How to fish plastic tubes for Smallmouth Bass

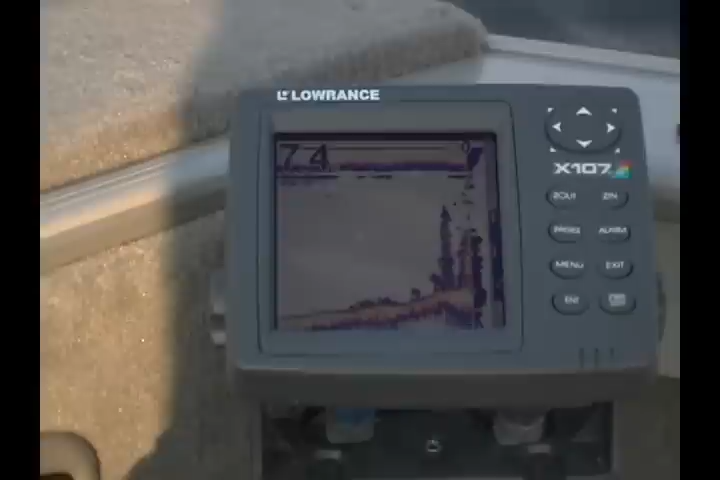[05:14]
What we decided to do was we marked a big fish down deep on the bottom.
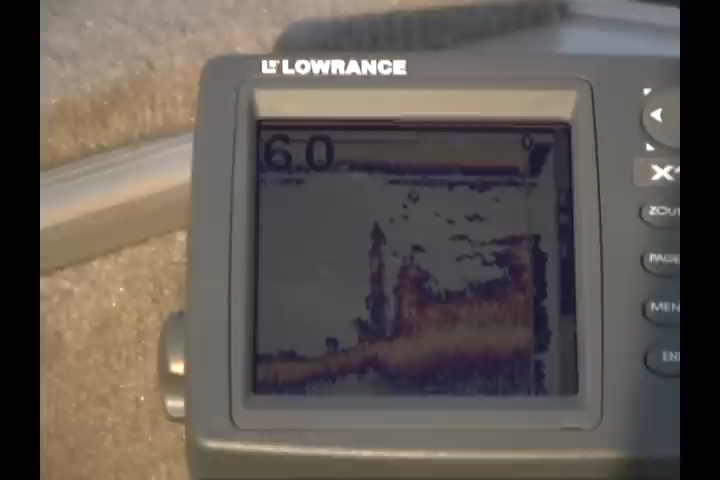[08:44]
We were marking them on the graph. If there are fish there and they're a bait, don't move off the spot. Keep working it. We kept going back up. For sure.
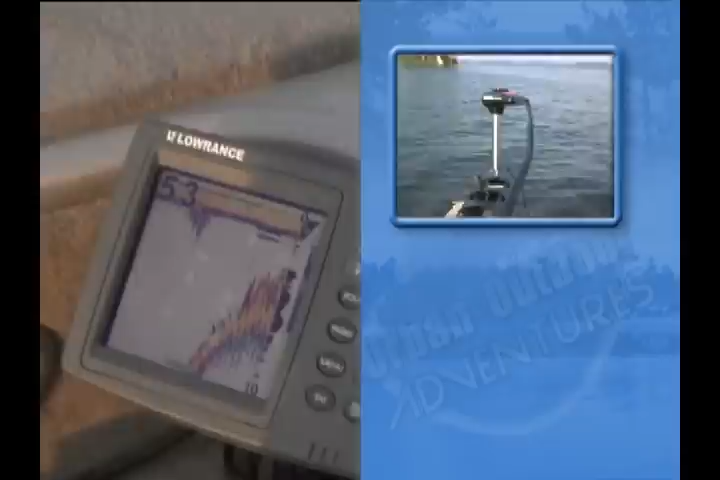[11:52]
Using the electric motor in combination with his graph, Sean was able to perform an accurate controlled drift.